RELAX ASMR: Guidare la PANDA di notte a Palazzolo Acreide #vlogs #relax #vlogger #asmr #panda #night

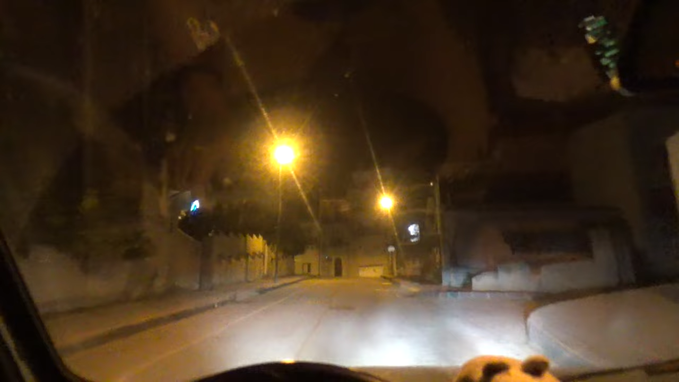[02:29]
Al nostro rientro Da una missione impossibile Tireremo di qua
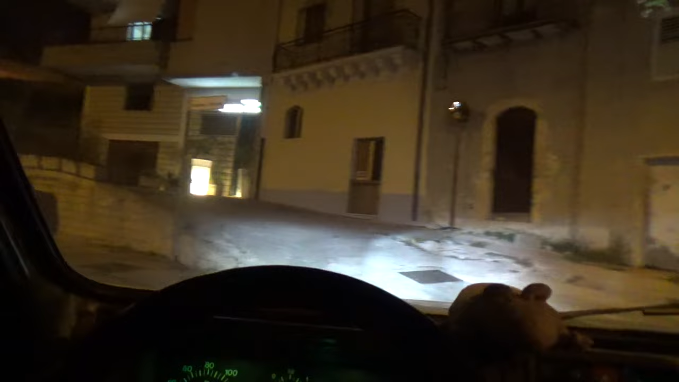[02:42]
Questa telecamera Fa delle riprese notturne e serali Niente male devo dire
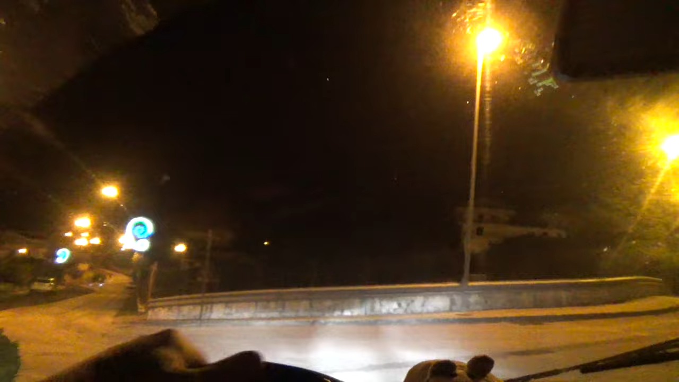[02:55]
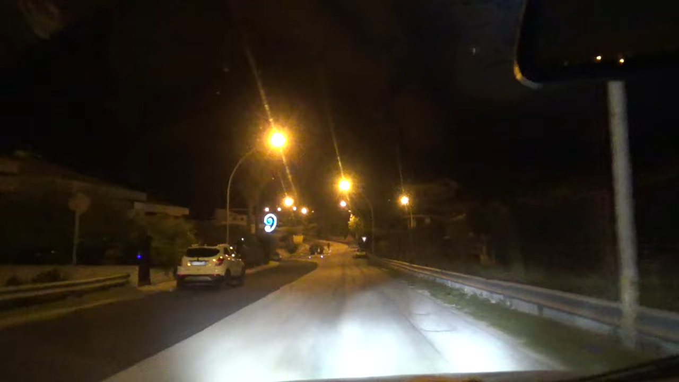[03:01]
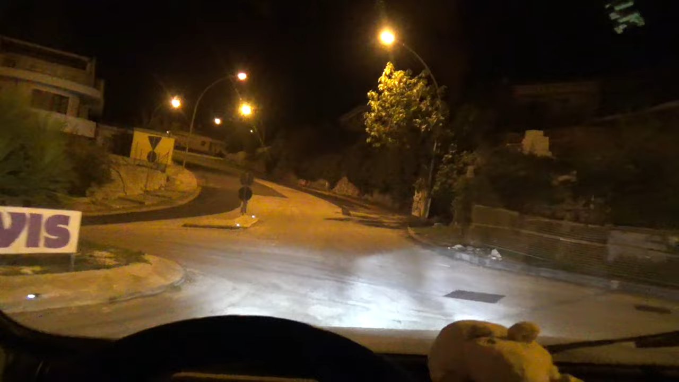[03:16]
Questa telecamera Fa solo a crede di notte
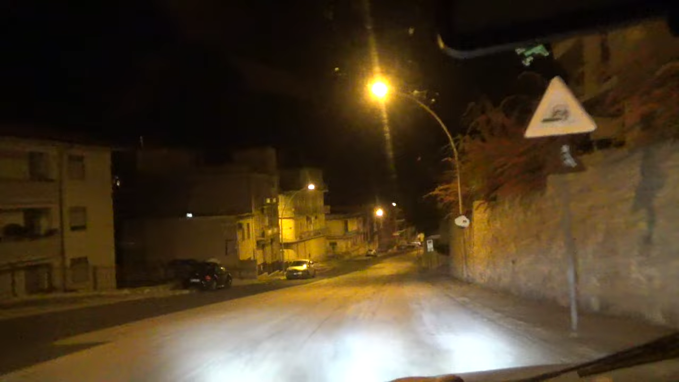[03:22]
O meglio di sera sono le Le 22 e 15 E Questa illuminazione gialla Non è niente male Forse ho dei riflessi Sull'obiettivo della telecamera Dovremo verificare che sia pulito
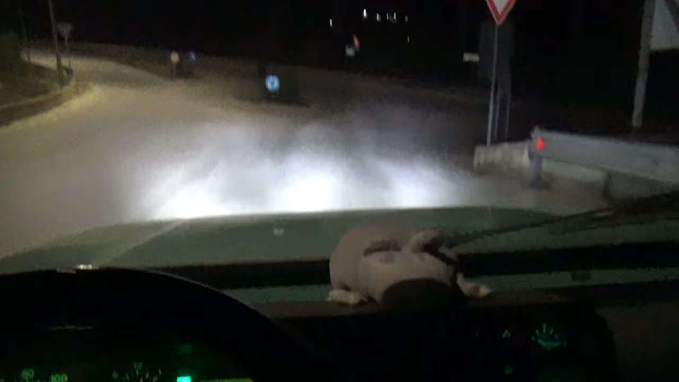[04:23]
perché la messa a fuoco Va a fare in culo Comunque potete osservare La traccia Dei fari led che sto usando Che sto usando Che sto usando con profitto Perché ci vedo Rispetto alle lampadine
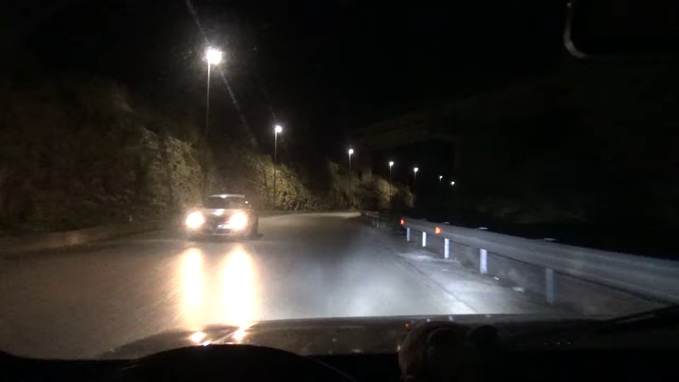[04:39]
Le lampadine tradizionali Fanno cagare Questi sono veramente ok
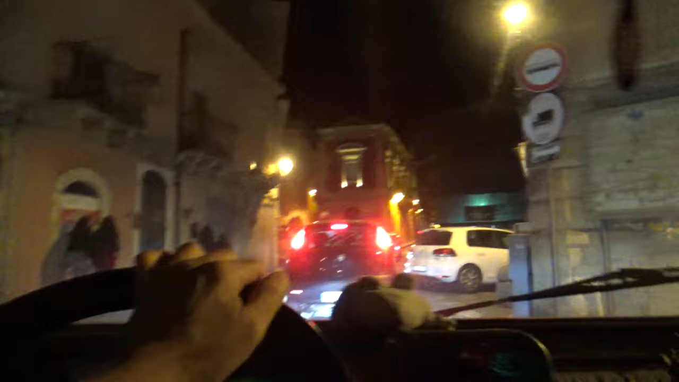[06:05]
Perchè questo non cammina Cane Questi deficienti In mezzo alla strada E'